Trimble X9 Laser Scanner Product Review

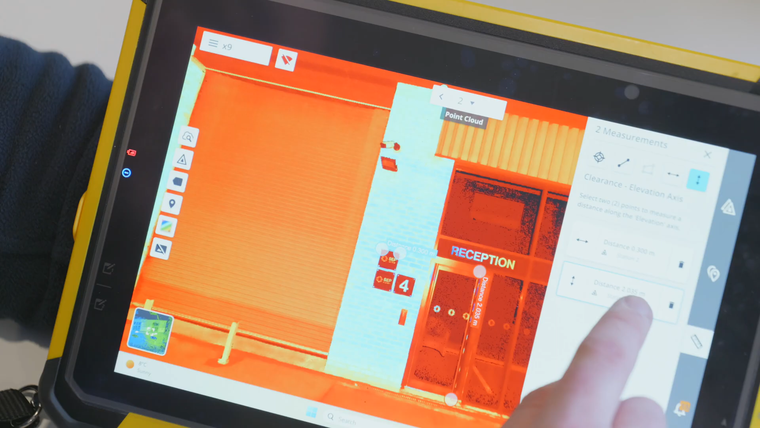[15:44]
2.035 and make sure and you can give them a live distance on site